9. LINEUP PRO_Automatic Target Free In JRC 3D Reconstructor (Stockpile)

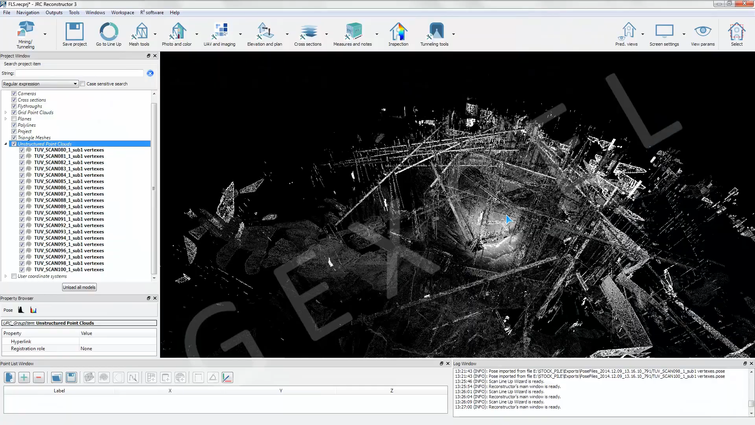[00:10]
We start displaying the unregistered scans.
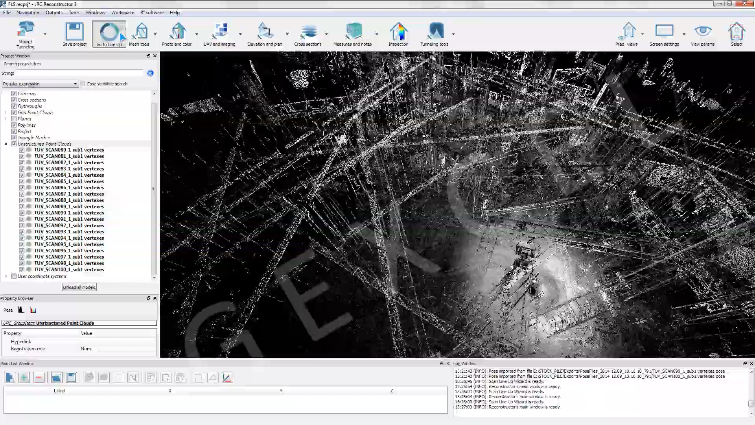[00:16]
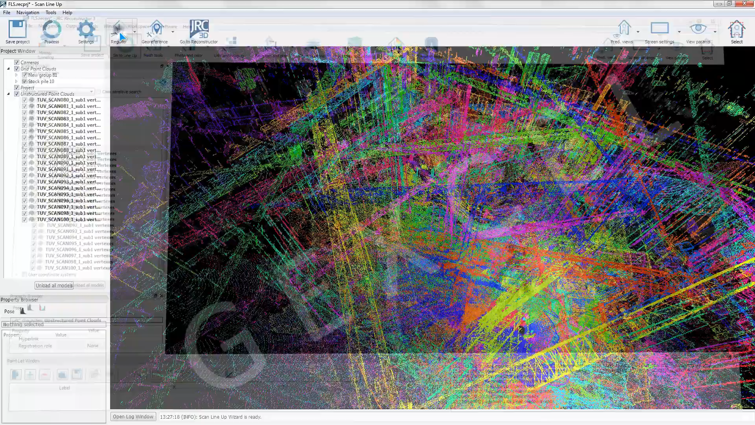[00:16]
In Lineup Pro we enter the scan processing wizard.
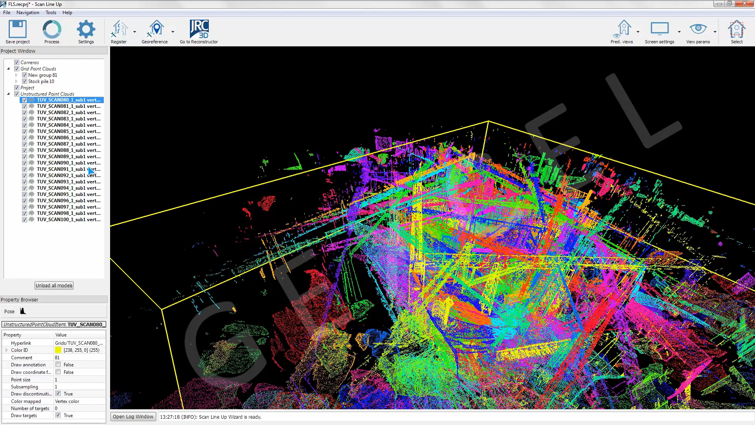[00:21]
In this dialog we can accept the default parameters to proceed with the data pre-processing, the target free pre-registration and finally the fine registration.
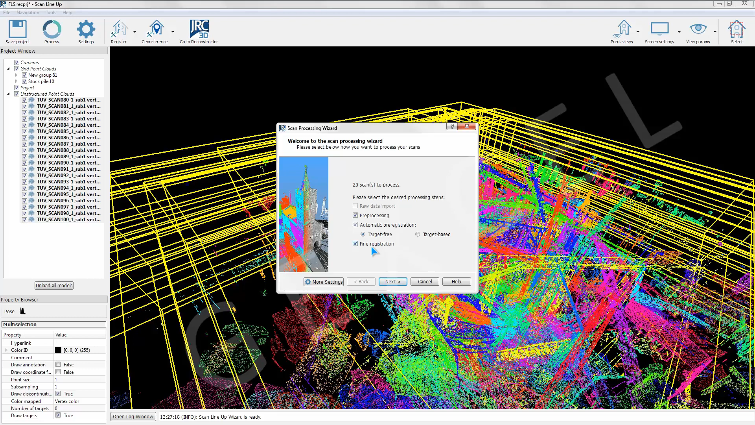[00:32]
Now we are setting the mining predefined parameters to run the automatic target free pre-registration. By clicking the process button,
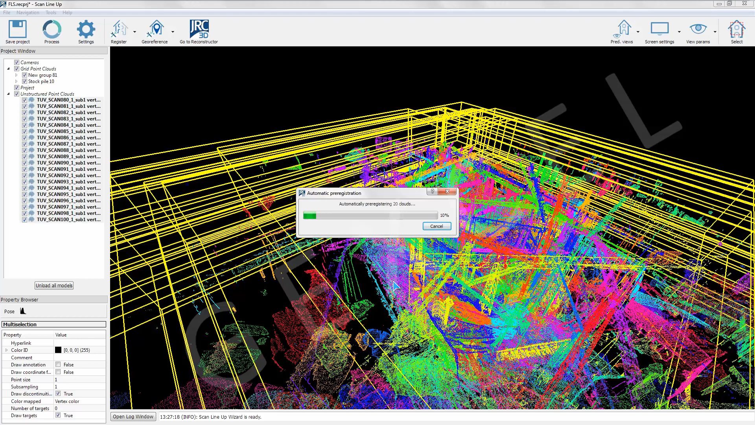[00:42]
the scans are automatically pre-registered without targets and without any registration sequence. At the end of the pre-registration process the user can optionally quickly